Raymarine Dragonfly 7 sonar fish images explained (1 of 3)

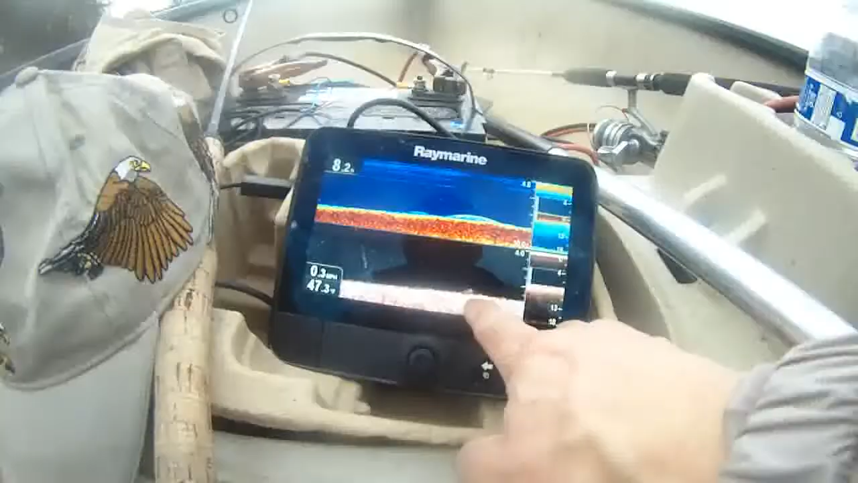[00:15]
That looks like a big fish.
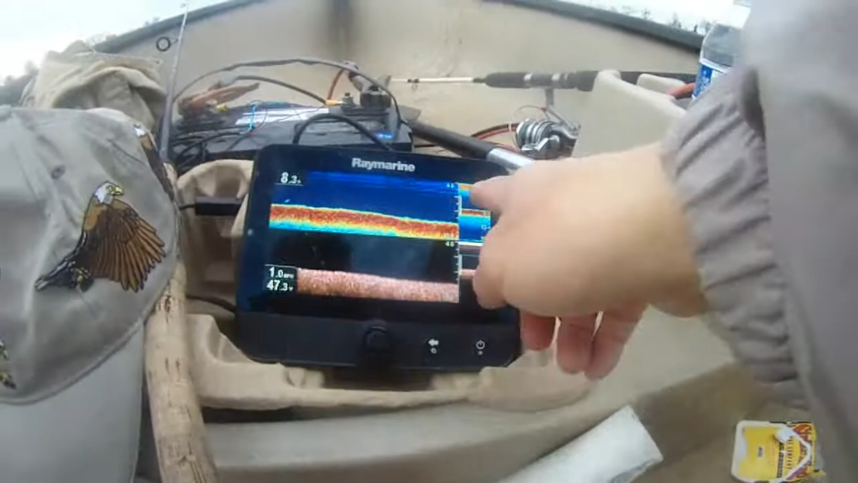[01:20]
Seeing it 4 feet, 8 feet deep, focusing at the bottom, on the bottom, because I don't think there's anything on the surface right now. So let's go back there and fish for the fish.
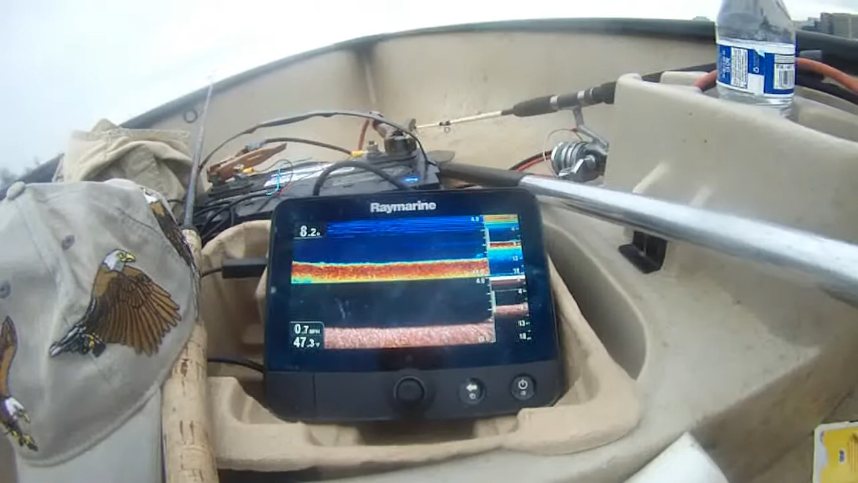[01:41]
Oh, we just passed something. These are fish.
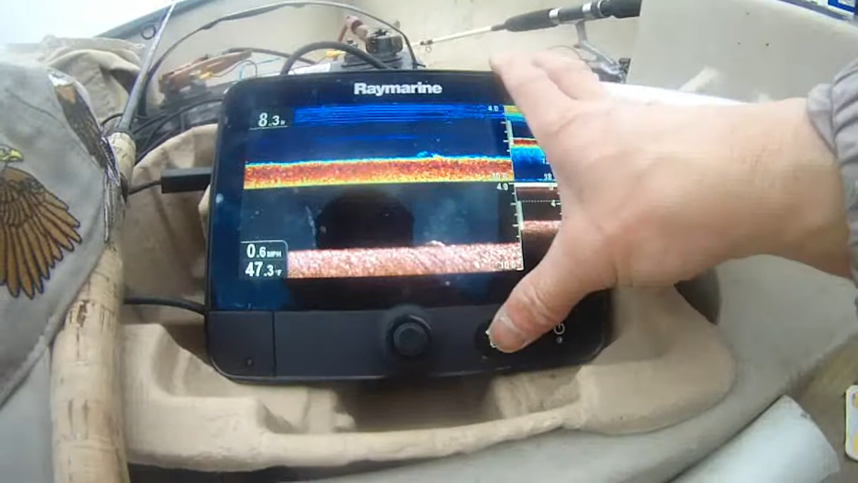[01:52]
On screen: water 47.3°F, speed 0.6 mph
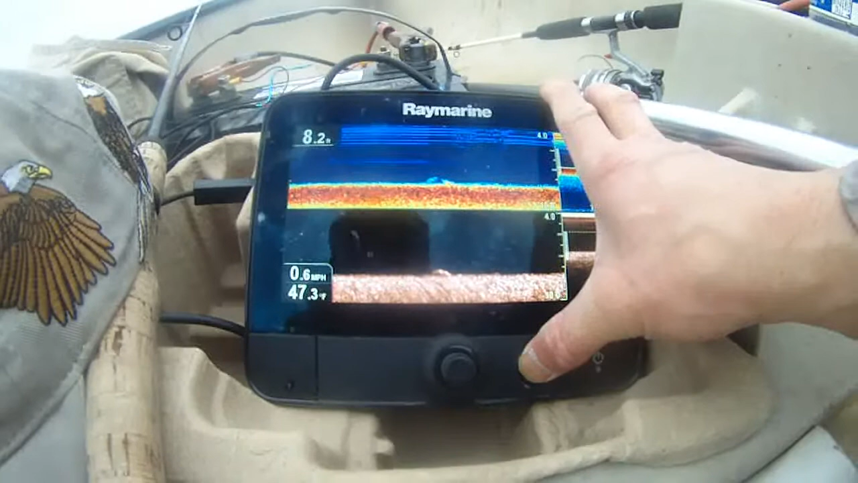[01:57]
On screen: depth 8.2 ft, water 47.3°F, speed 0.6 mph
That's a big fish at the bottom.
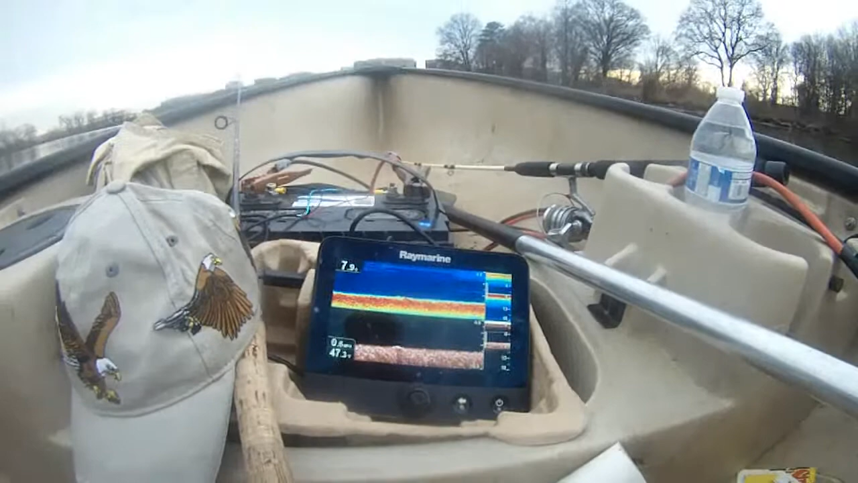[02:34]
Like a big fish at the bottom.
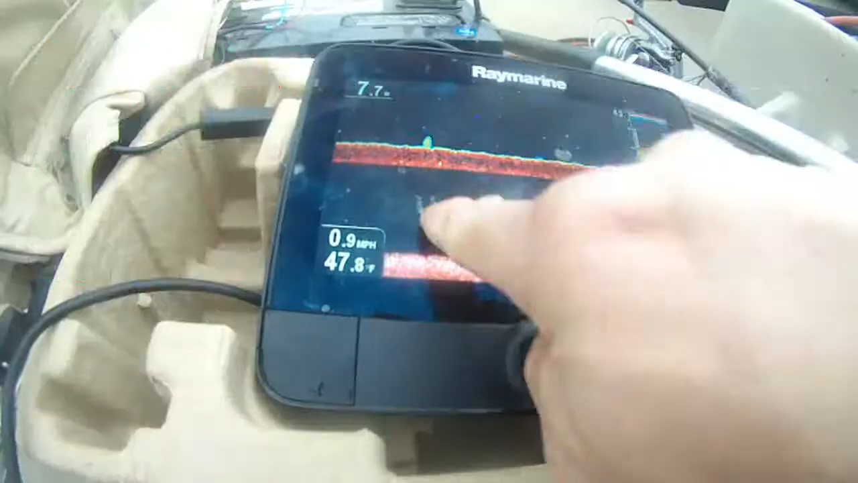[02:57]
On screen: speed 0.9 mph
That may be a brush pile.
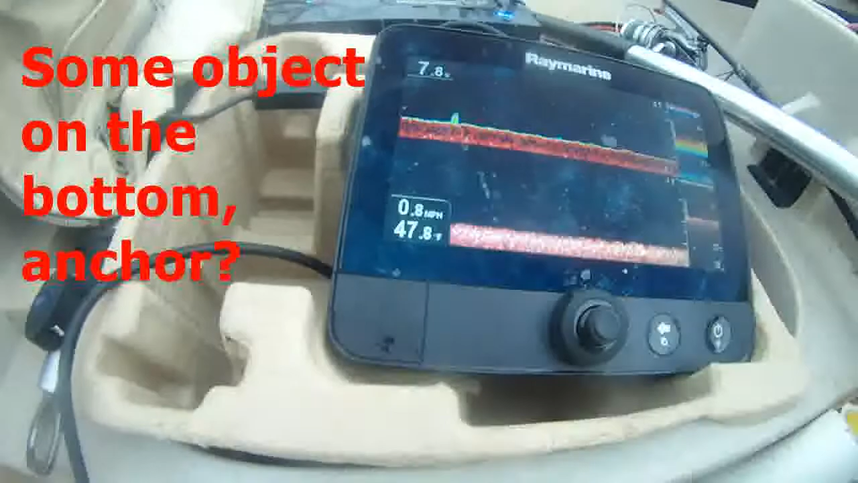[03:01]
On screen: speed 0.8 mph
You know, 0.9 miles, 37.8. I still don't see anything.
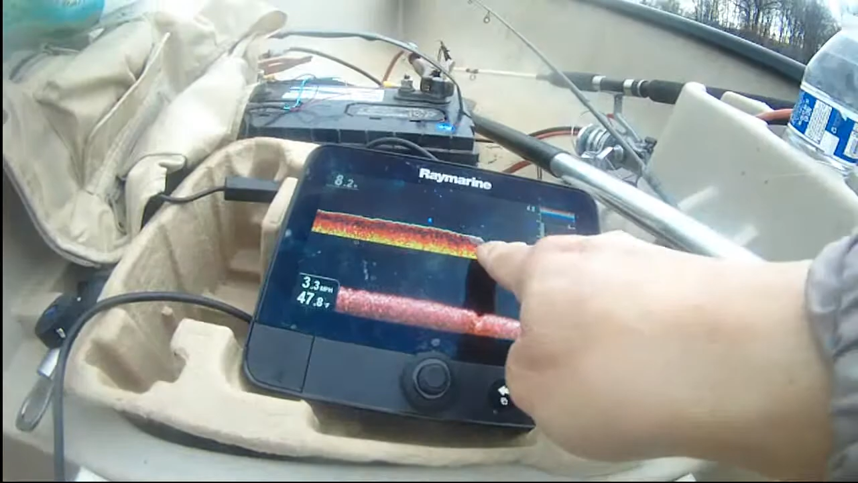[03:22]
On screen: speed 3.3 mph
About 8 feet deep, there's a grove, there's a ditch. That's interesting.
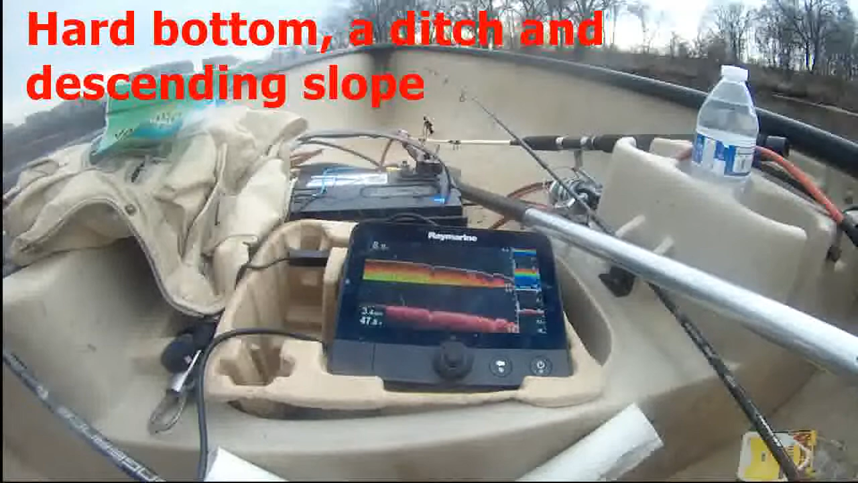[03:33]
It's getting deeper, 9 feet. It's getting deeper. Oh, look what that is.
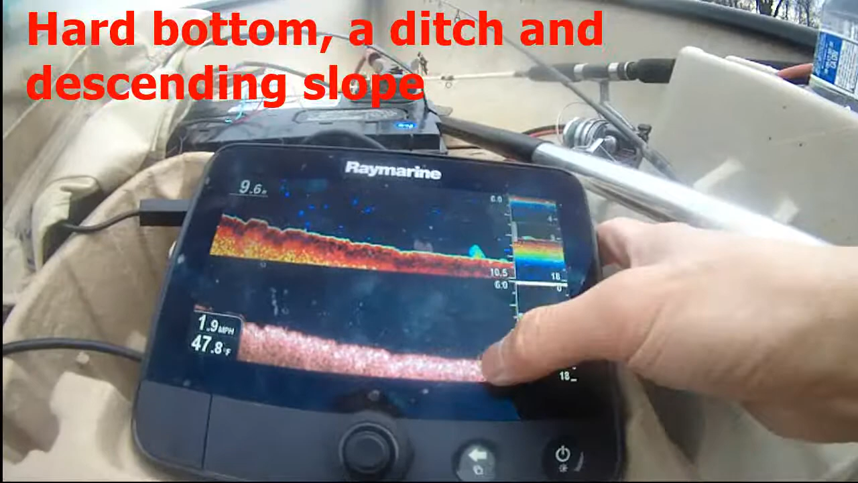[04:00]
On screen: speed 1.9 mph
That may be a fish or something. Look, whole bunch up at the bottom.
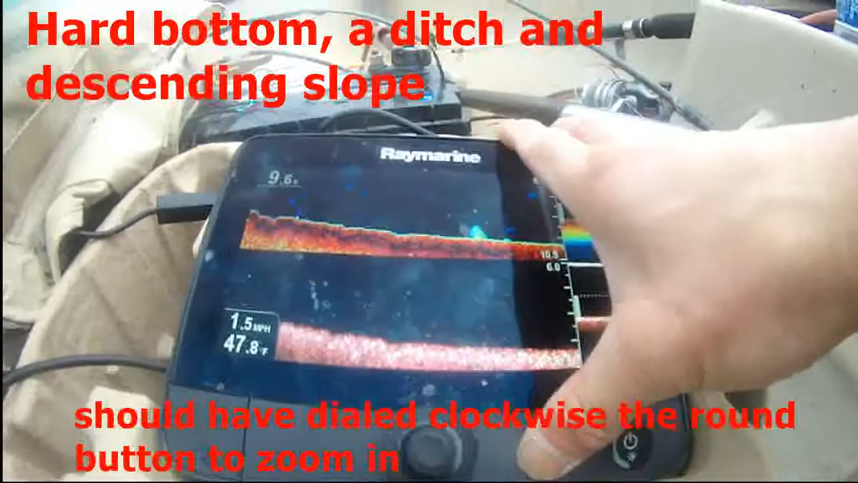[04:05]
On screen: speed 1.5 mph
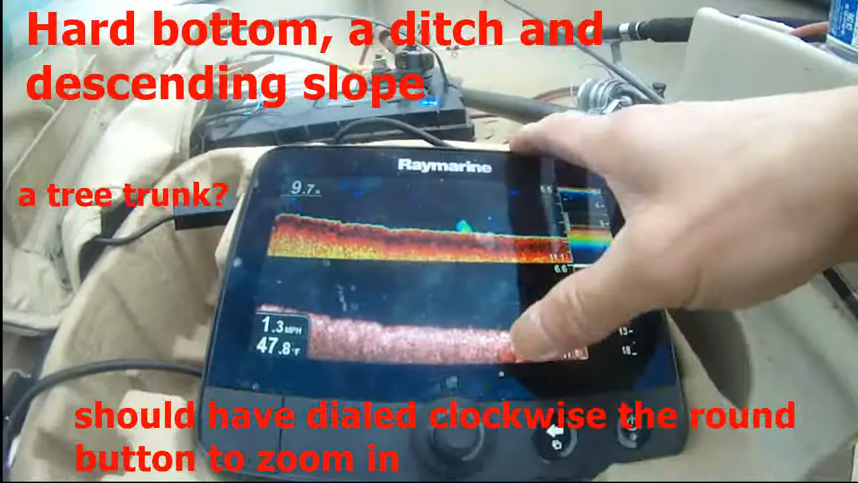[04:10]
On screen: water 47.8°F
So that may be a fish. That may be a fish.
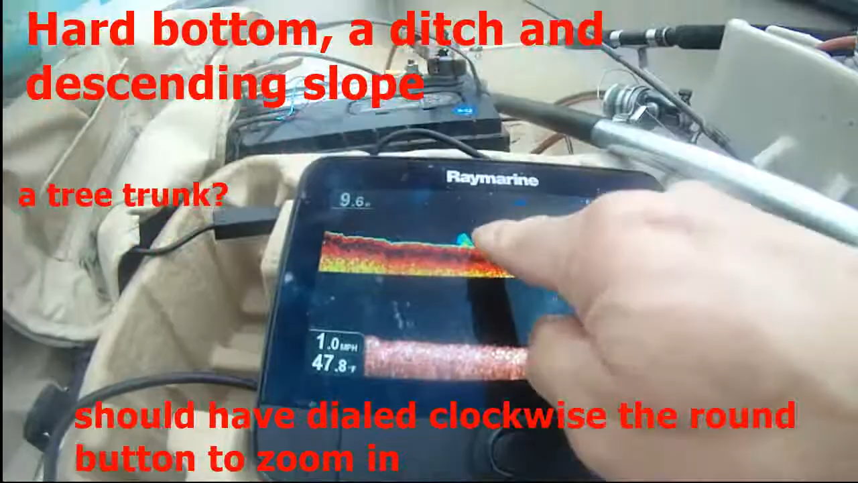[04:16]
On screen: speed 1.0 mph
You know, so that's where I will concentrate.
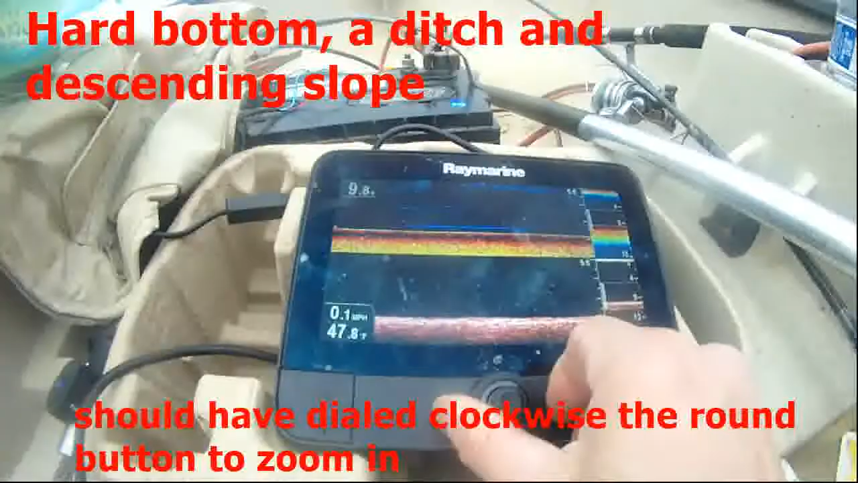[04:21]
On screen: speed 0.1 mph
Those may be the fish. I'm 100% sure.
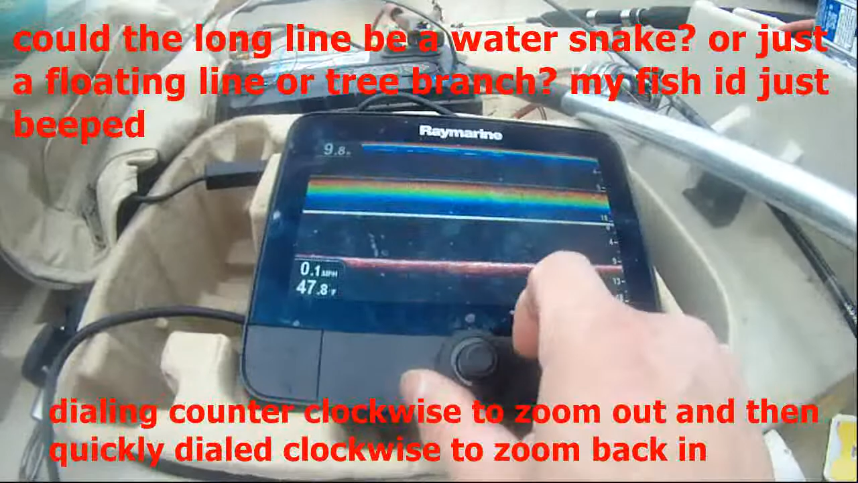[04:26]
On screen: speed 0.1 mph
You know, at the bottom. Some interesting view there.
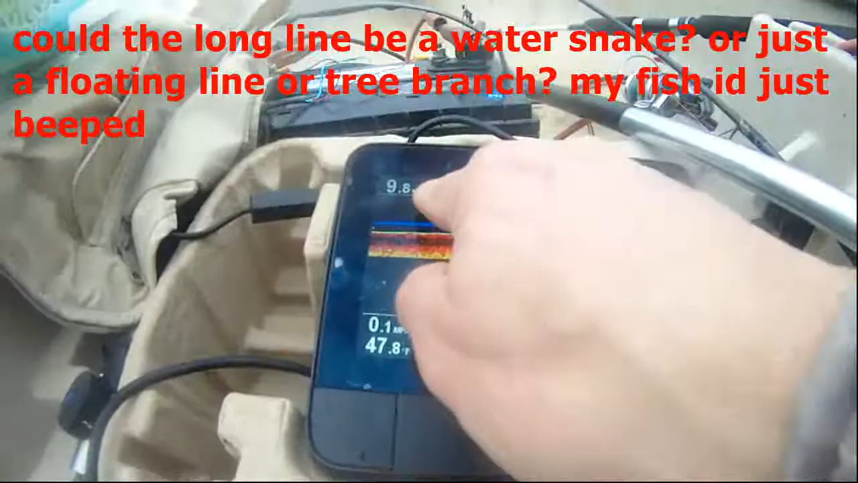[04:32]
Just passed.
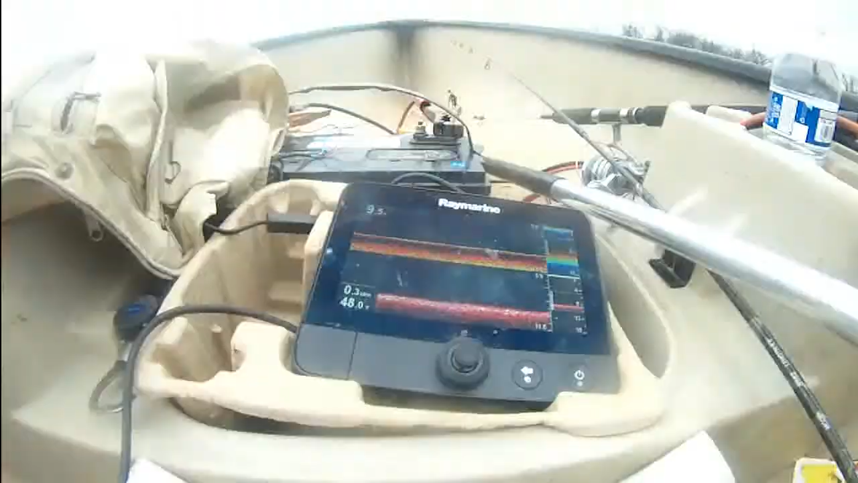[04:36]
This is pretty deep. It's 9.5 feet deep. You know, I'm going over to
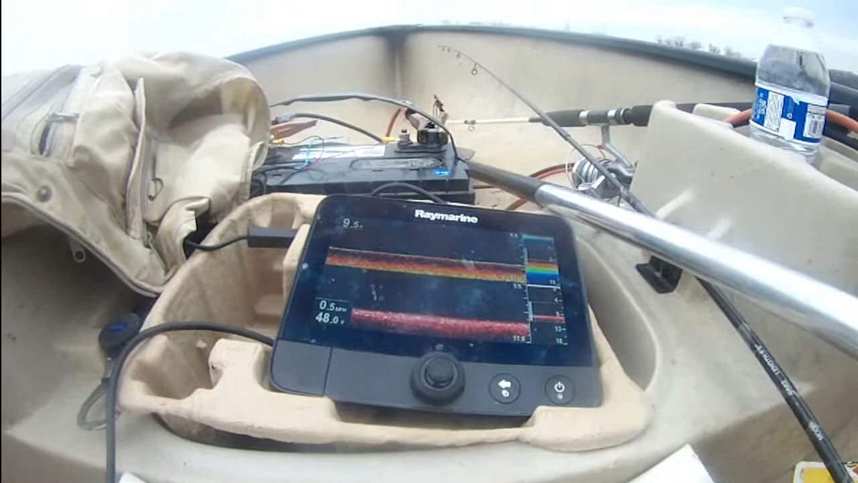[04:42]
the deeper end now. See what we can find.